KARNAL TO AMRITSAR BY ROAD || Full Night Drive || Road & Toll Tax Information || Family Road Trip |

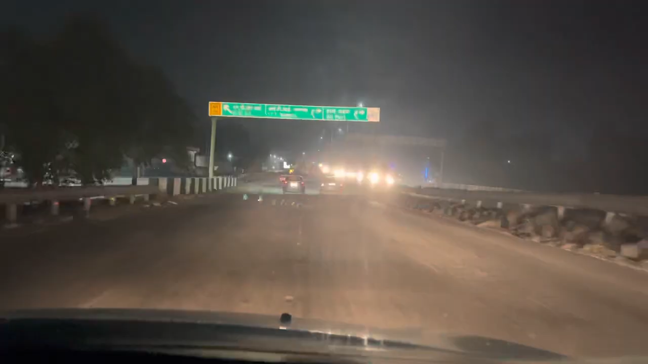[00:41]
अभी टाइम हुआ है 9:30 PM और हम आ चुके हैं ग्रैंड ट्रंक रोड NH44 पर.
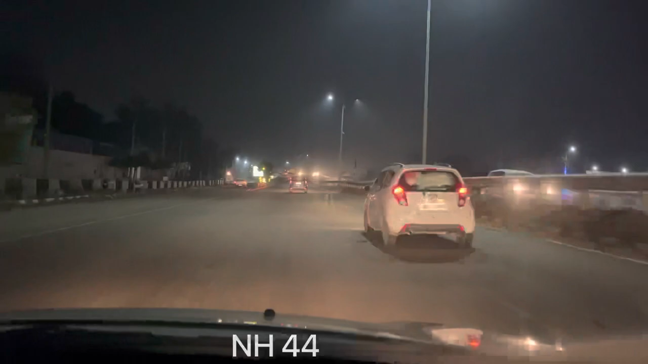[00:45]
ये इंडिया का लॉन्गेस्ट हाईवे है. इसको जम्मू दिल्ली रोड और श्रीनगर कन्याकुमारी हाईवे भी बोलते हैं.
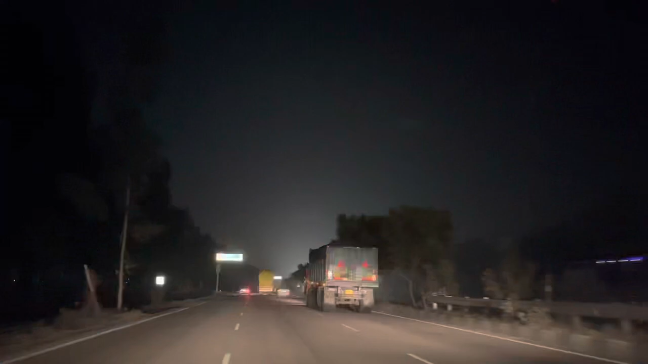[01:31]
टाइम इज नाउ 10 PM एंड हम पहुंच गए हैं कुरुक्षेत्र. यार रात को ड्राइव करने का अपना एक अलग ही मजा है. लाइटिंग से हाईवे रात के समय में बहुत ही ब्यूटीफुल लग रहा है एज कम्पेयर टू डे टाइम. रात को ट्रैफिक भी काफी कम होता है, बस थोड़ा ट्रक ज्यादा होते हैं.
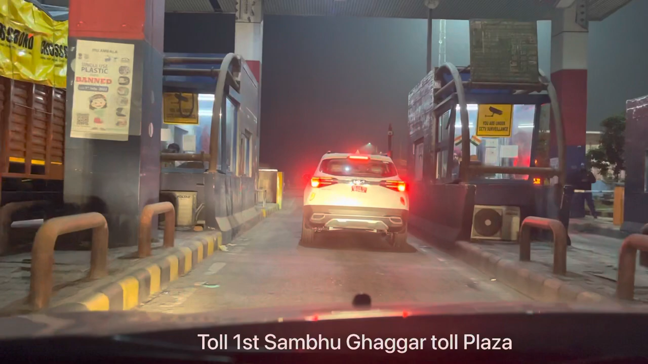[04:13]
अम्बाला क्रॉस करते फर्स्ट टोल आ चुका है और इस फर्स्ट टोल का नाम है शंभूगगर टोल, और यहाँ पे जो हमारा अमाउंट डिडक्ट हुआ है वो है 85 rupees.
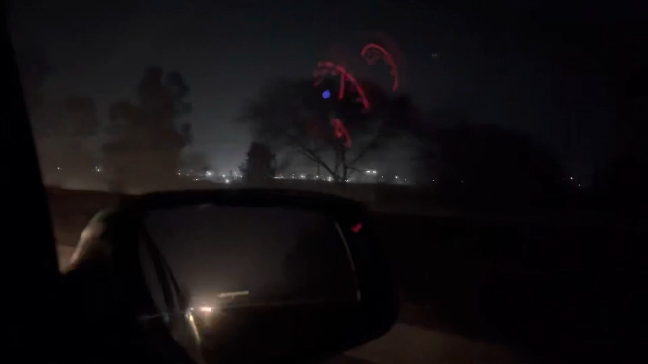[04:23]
जस्ट लुक एट दिस ब्यूटीफुल हाईवे, कितनी अच्छी रोड्स बनी है ना. आफ्टर ऑल इट्स अ 6-lane हाईवे, तो मजा लेते हैं इस हाईवे का.
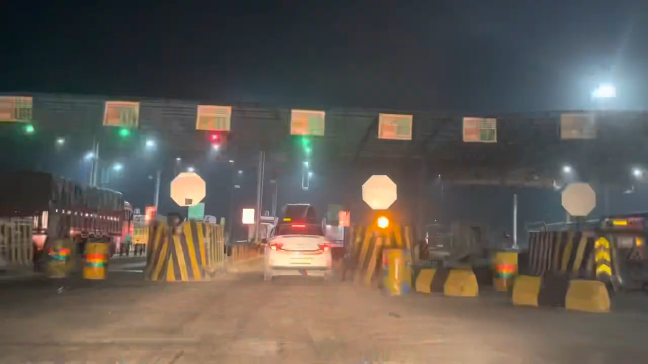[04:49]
सेकेंड टोल प्लाजा पर भी हम पहुंच चुके हैं.
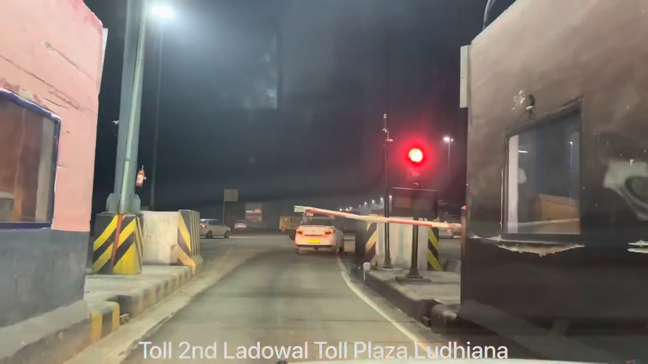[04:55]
इस वाले टोल का नाम है लाडोवाल टोल और ये लुधियाना के पास है,
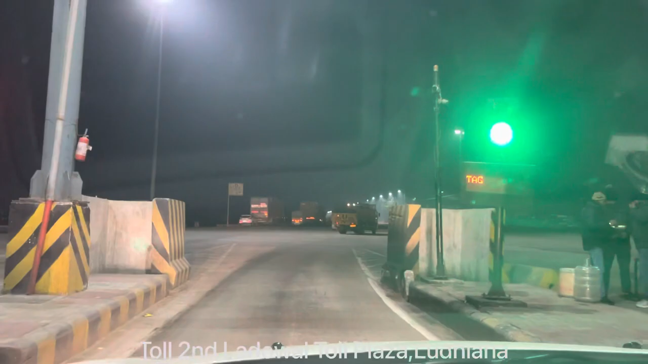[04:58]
और यहाँ पे जो हमारा अमाउंट डिडक्ट हुआ है वो है 150 रुपीस।
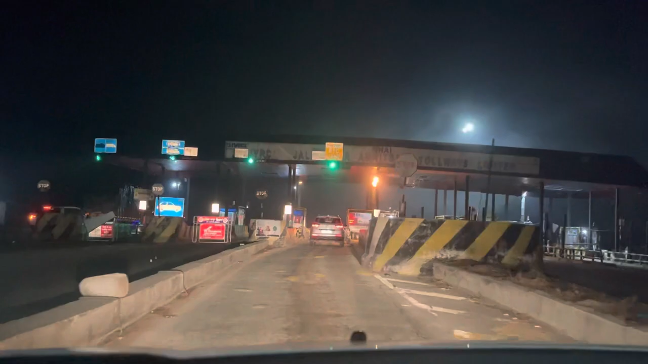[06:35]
रात के बज चुके हैं 2 और हम पहुंच चुके हैं अपने थर्ड टोल प्लाज़ा पर,
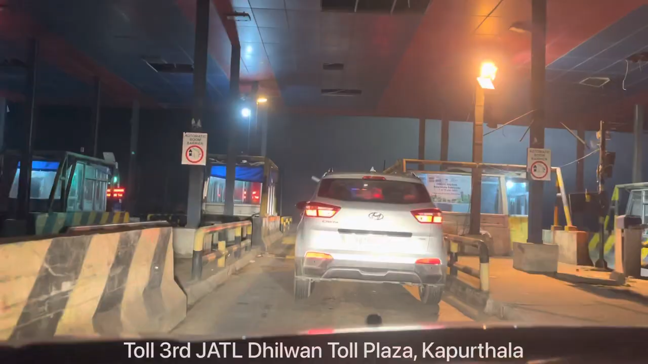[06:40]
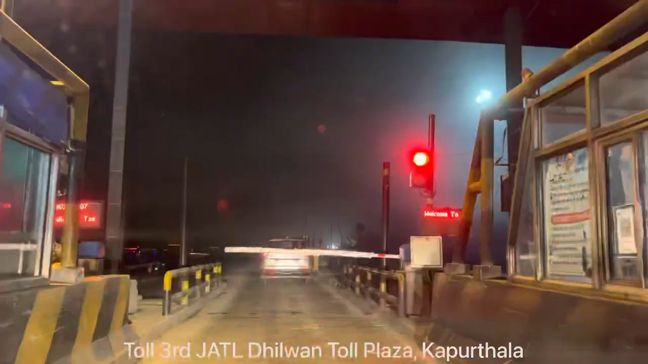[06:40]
जिसका नाम है जलंधर अमृतसर टोल प्लाज़ा और ये कपूरथला में पड़ता है।
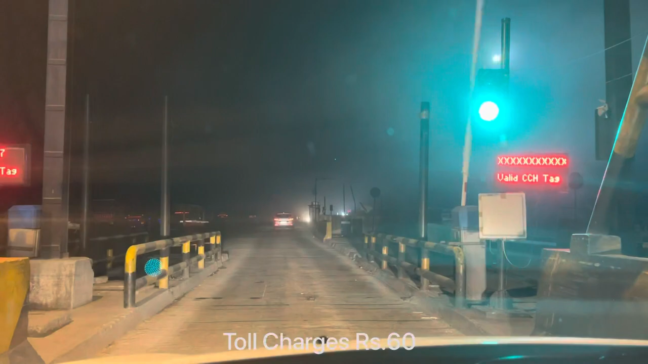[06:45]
और यहाँ पे जो हमारा अमाउंट डिडक्ट हुआ है वो हुआ है सिर्फ 60 रुपीज़। तो चलो चलते हैं आगे।
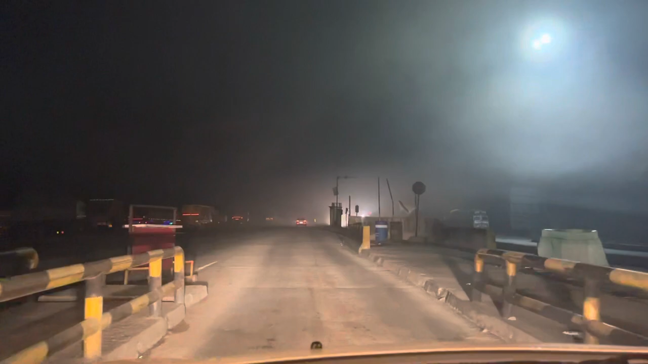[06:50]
रात को चांद बहुत ही ज़्यादा सुंदर लग रहा था, तो मैंने इस मोमेंट को फटाफट से अपने मोबाइल में कैप्चर कर लिया।
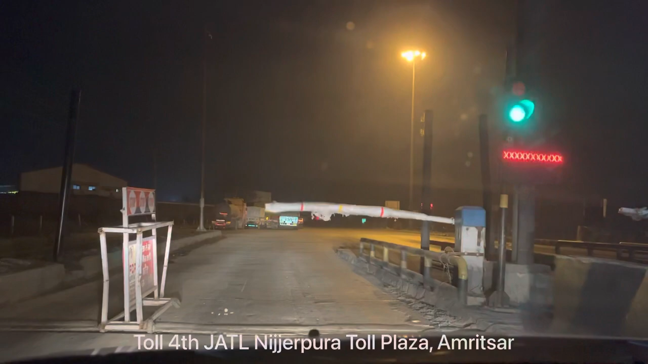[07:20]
तो यहाँ पे जो मेरा अमाउंट डिडक्ट हुआ है वो है 55 रुपीज़।